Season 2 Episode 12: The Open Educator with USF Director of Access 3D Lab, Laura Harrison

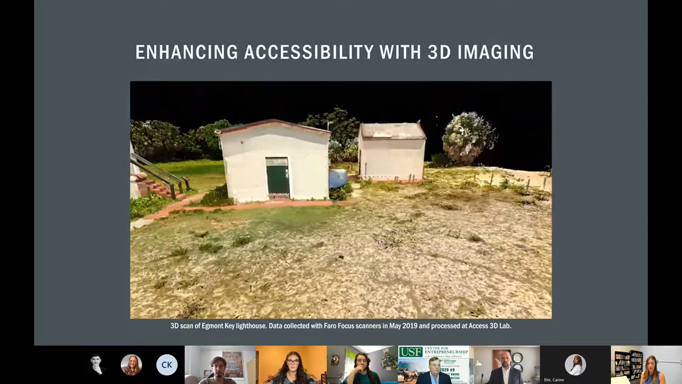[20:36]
This lighthouse is not open to the public. So this is a place where, or this is a way that we can use digital technologies to sort of bring the island to the people. We are incorporating this scan into public outreach activities, including a public touchscreen exhibit, as well as a virtual reality tour. And so that will give people a way who maybe they can't go to the island.
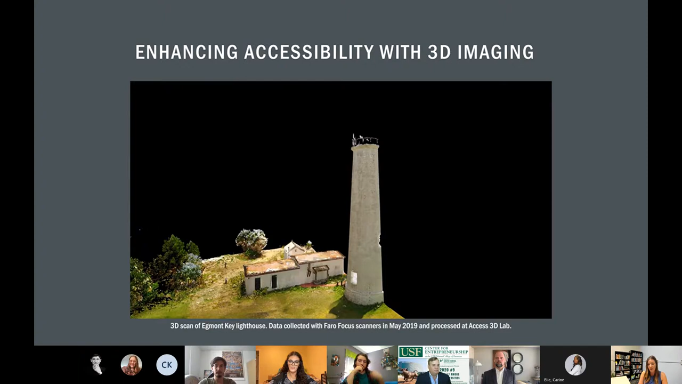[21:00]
Maybe there's a barrier to entry. They have to take a ferry to get there. It's a $30 ferry.
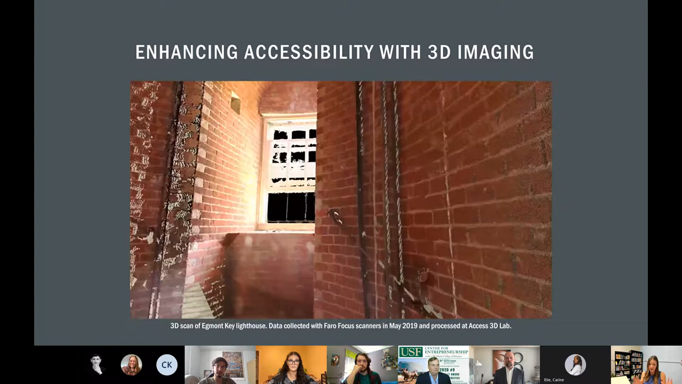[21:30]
gives people the experience of going into this lighthouse, which is not even open to the public, even if you can manage to get to the island.
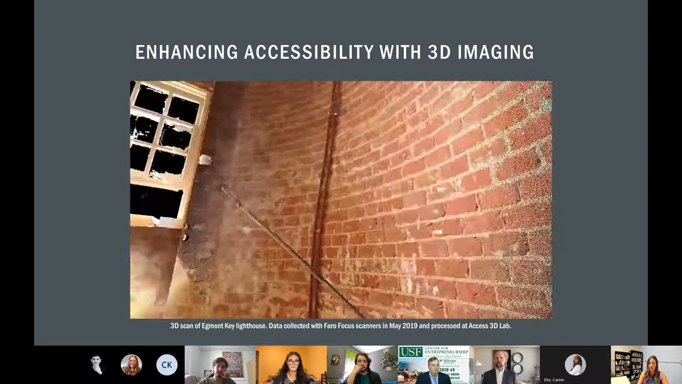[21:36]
And so we're using this as a basis to tell some of the many stories of the island to the public.
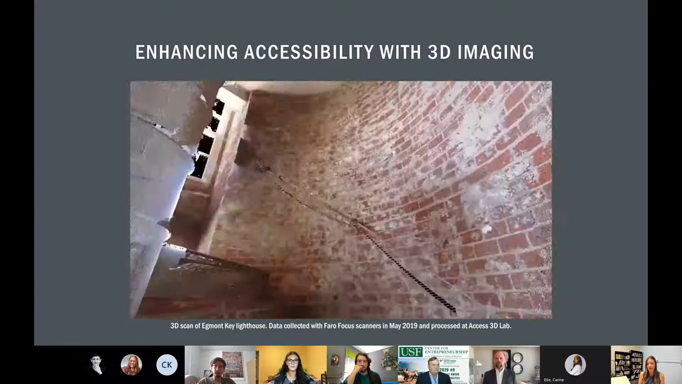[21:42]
This is the lighthouse that was built in 1858. And so it's a really amazing historic landmark.
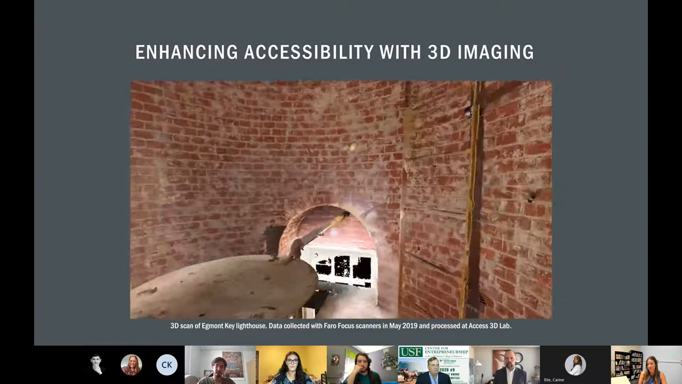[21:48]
It's one of the only lighthouses in West Central Florida.
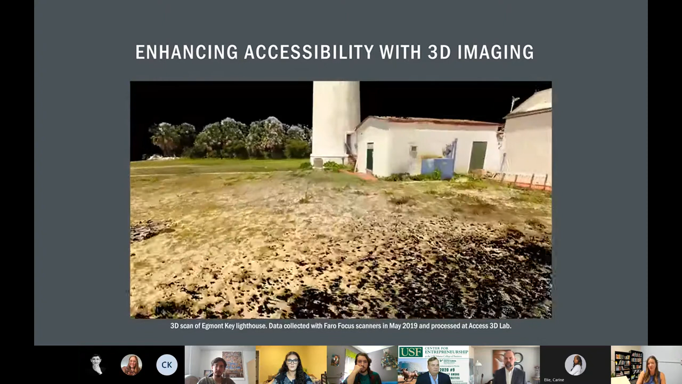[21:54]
We just want to share this information with as much people, as many people and communities as we can. Another reason that we're really interested in utilizing these terrestrial laser scanners at the site is that it helps us with heritage monitoring. So the images that you can see here are generated, they're three-dimensional point clouds that consist of millions and millions of measurements, which are about accurate to plus or minus 2 millimeters. So super, super accurate.
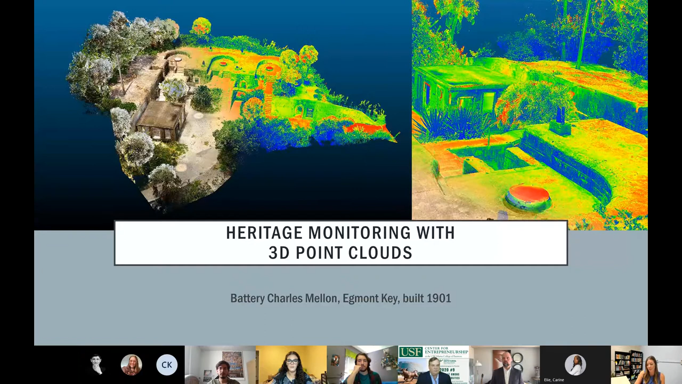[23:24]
to strengthen it, to preserve and protect it. So we can utilize these 3D data sets not only to communicate to the public, but also to really develop data-driven conservation and management plans. This is another example of that terrestrial LiDAR data set. It's something called a three-dimensional point cloud. You might be able to see these many different dots on your screen, these points.
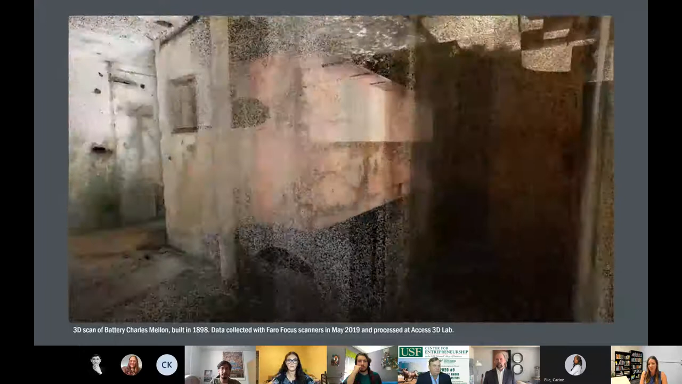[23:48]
So our scanners collect about 976,000 points per second.
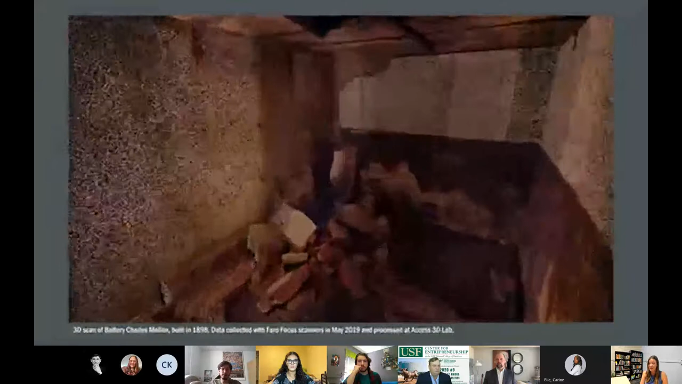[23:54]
And we go out there and scan for about a week with two scanners. So we're really talking about hundreds of
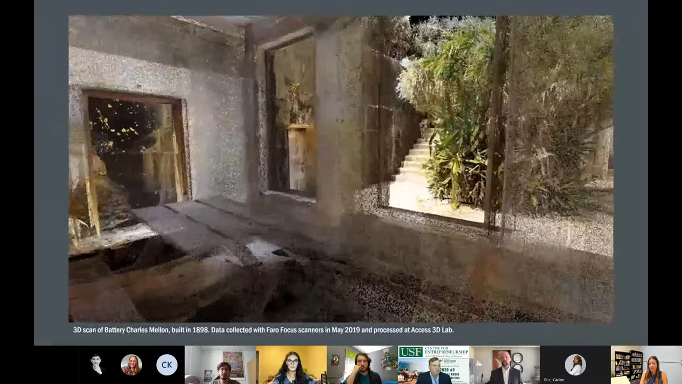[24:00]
millions of points over the scan span of a couple of weeks.